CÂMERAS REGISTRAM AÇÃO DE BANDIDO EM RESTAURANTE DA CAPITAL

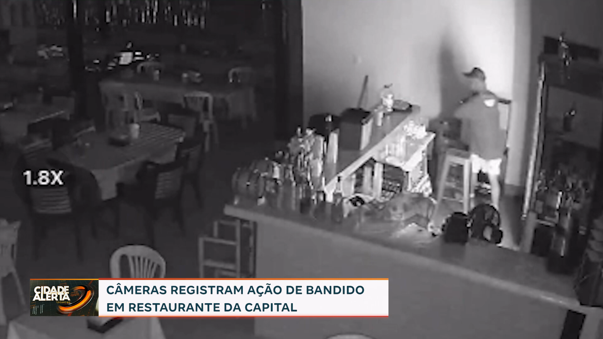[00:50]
pega uma jarra de suco e tira um tempinho para se refrescar antes de ir embora. Nem se importando com câmera, nem nada. Foi ao freezer ali, pegou uma jarra de suco, ficou tomando a jarra de suco aqui e depois foi embora com a gaveta do caixa.